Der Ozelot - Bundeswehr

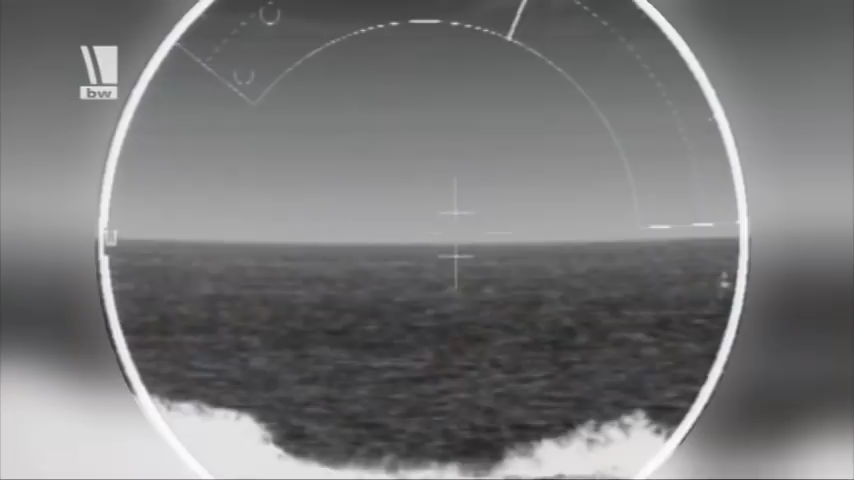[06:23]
Das Ziel soll mithilfe der Elektronik verfolgt werden. Nicht ganz einfach.
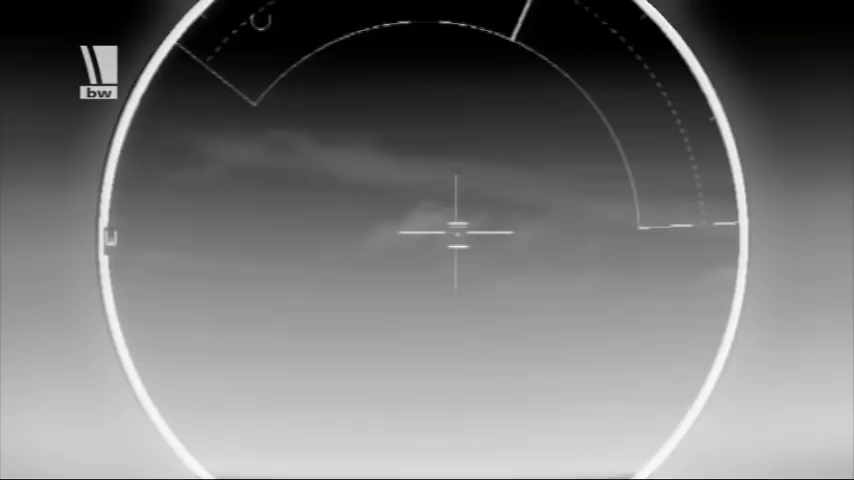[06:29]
Die Drohne ist bis zu 400 Kilometer schnell.
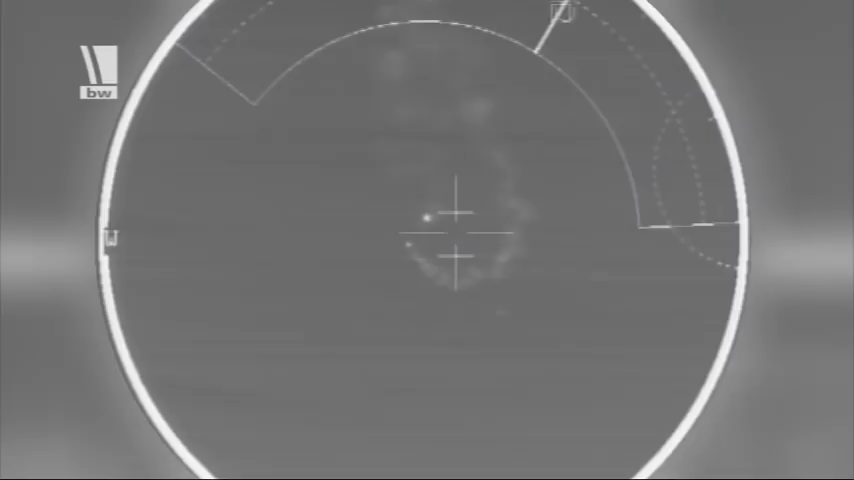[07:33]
Der Zielsuchkopf in der Nase der Stinger arbeitet optisch und spricht auf Kontrastunterschiede im IR- und UV-Bereich ein. Ankommende Signale werden ausgewertet und an die Lenkelektronik der Ruderbaugruppe weitergeleitet.
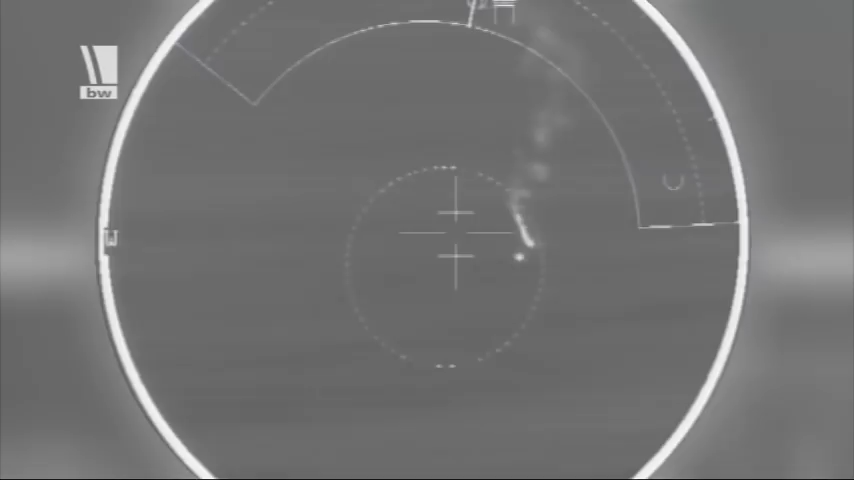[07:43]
So bleibt der Lenkflugkörper immer im anvisierten Ziel.